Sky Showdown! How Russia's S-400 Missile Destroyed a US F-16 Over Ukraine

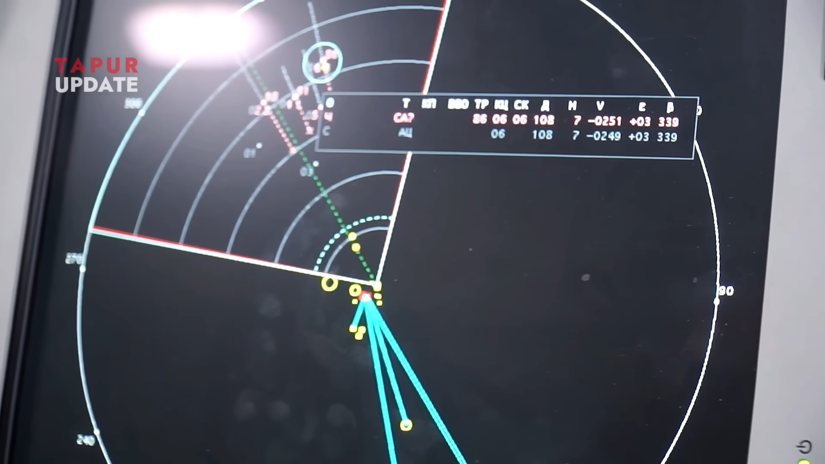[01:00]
With radar systems capable of detecting targets at distances up to 600 kilometers,